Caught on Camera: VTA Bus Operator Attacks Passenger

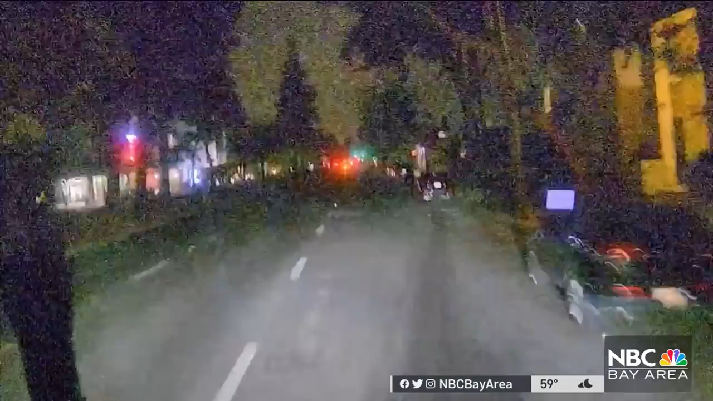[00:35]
It's Monday, July 25th last year, just after 5 a.m.
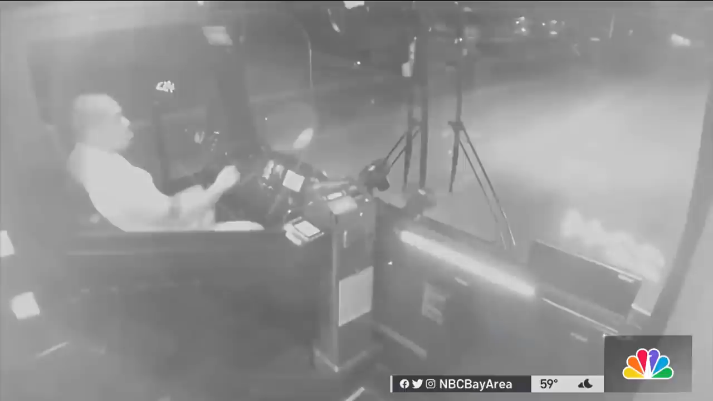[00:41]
Veteran VTA operator Aaron Terry is at the wheel, heading southbound on El Camino Real in Mountain View.
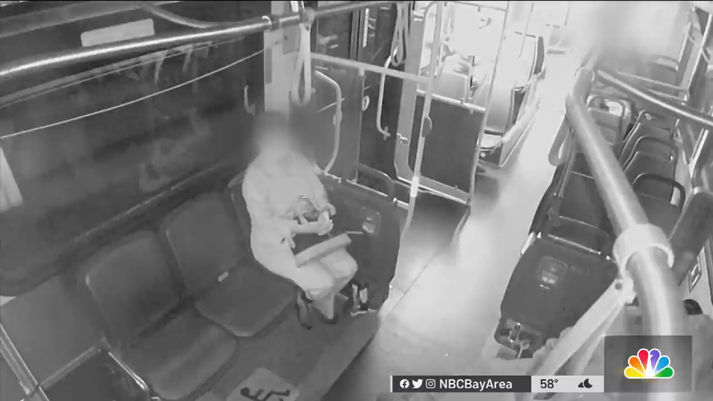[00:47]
Several riders are on board, including this man in the hoodie. At 5.15,
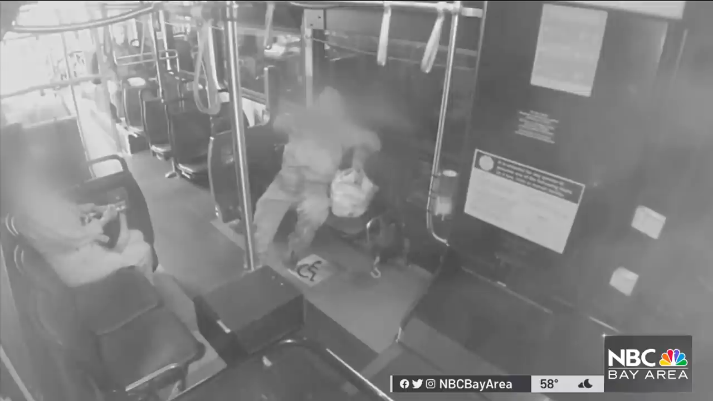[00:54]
the passenger pulls the cord to stop the bus.
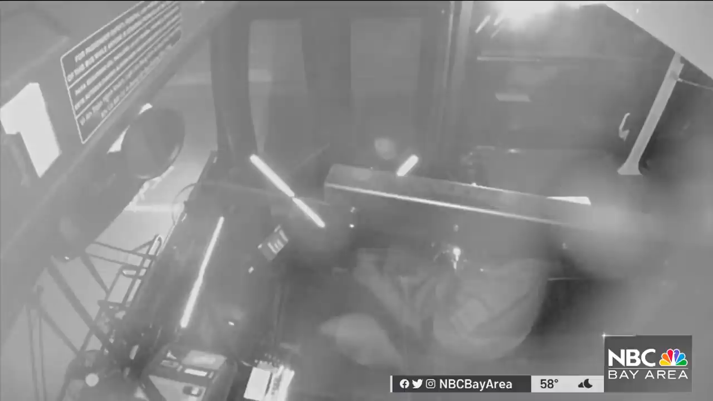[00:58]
He gets up and walks towards the front. The ambient bus audio is loud, so it's hard to make out. But it seems the passenger tells the driver to pull over. Seconds later, Aaron Terry slows down by a bus stop.
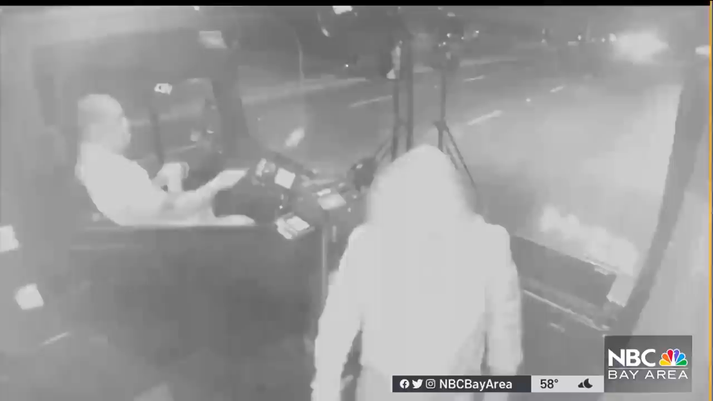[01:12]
The men exchange words, but the camera doesn't clearly pick it up. The door does not open for the passenger, and Terry keeps driving, only to stop again down the street,
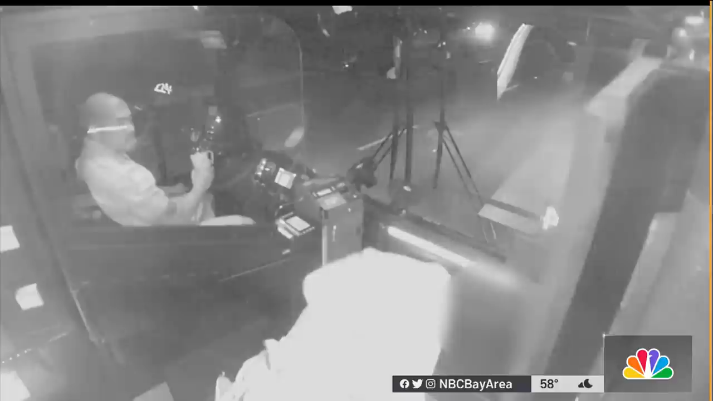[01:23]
where this time the doors open and the man gets out.
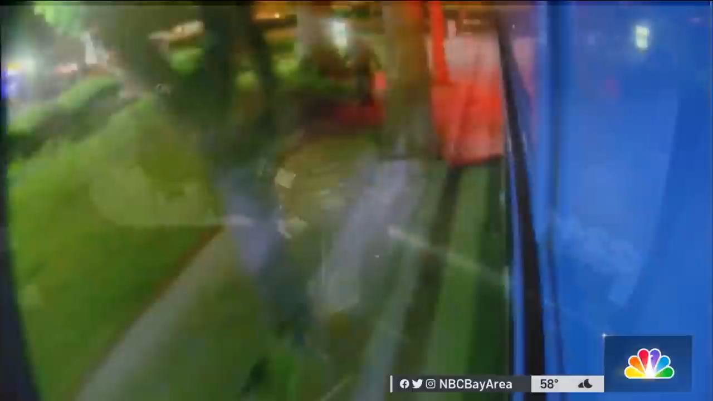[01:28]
Terry starts to drive off again, but quickly stops again.
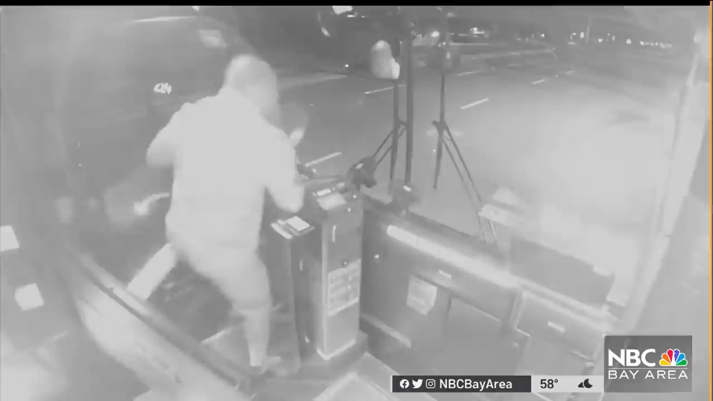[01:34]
With other riders on board, he gets out and goes after the passenger. There's no audio,
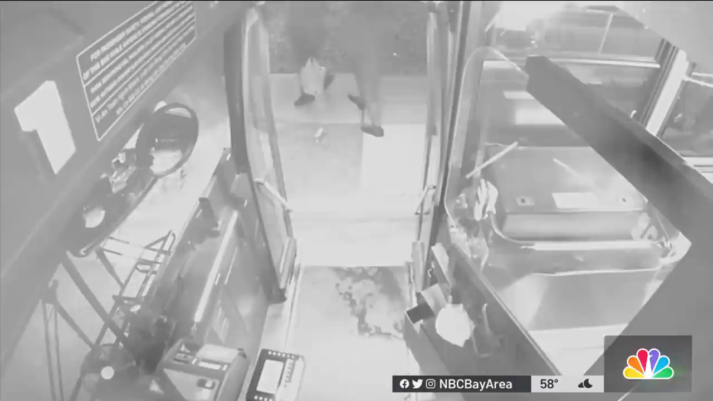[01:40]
but the cameras capture a brief face-to-face interaction before the bus driver follows the man into the street.